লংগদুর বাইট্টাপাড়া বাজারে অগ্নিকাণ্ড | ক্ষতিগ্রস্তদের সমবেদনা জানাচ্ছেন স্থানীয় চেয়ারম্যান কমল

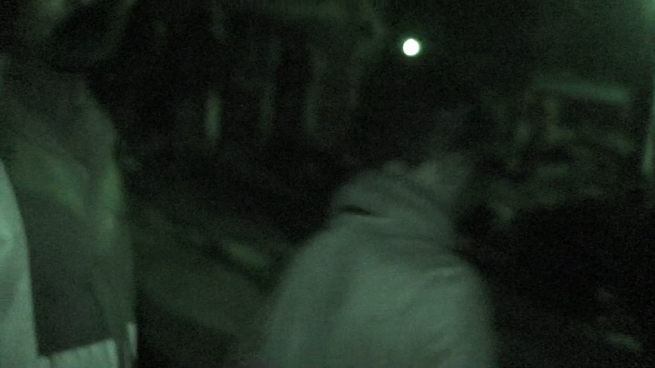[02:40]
তো দর্শক আপনারা এতক্ষণ শুনলেন আমাদের চেয়ারম্যান মহোদয় তিনি বলেছেন ওনারা খুব আন্তরিক দেখা যাক পরবর্তীতে
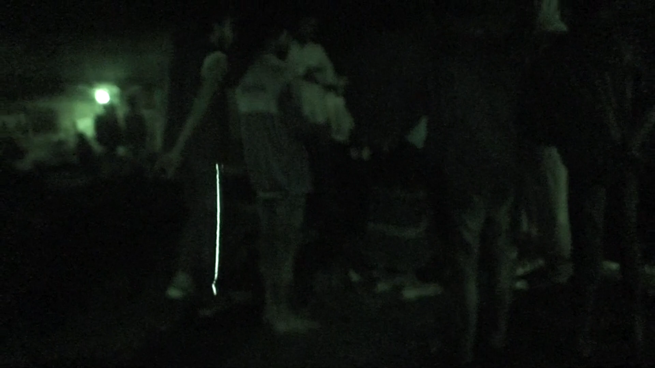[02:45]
এটা কী হয় এখানে আসলে সব কিছুর উপরে ছাই হয়ে গেছে
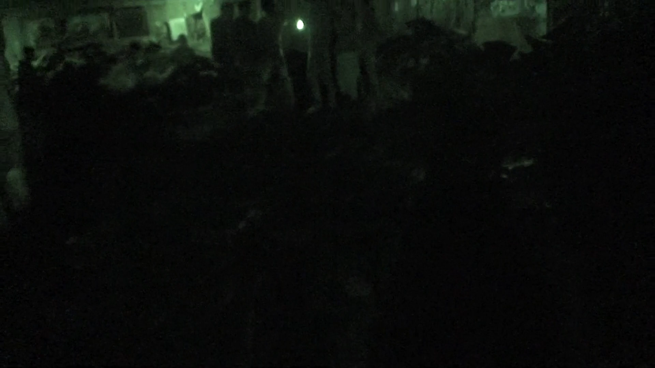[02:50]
অনেকগুলো দোকান ৩১ থেকে ৩৫টি দোকান এক একজন এক একটা বলছেন আসলে ব্যাপক ক্ষয়ক্ষতি হয়েছে এখানে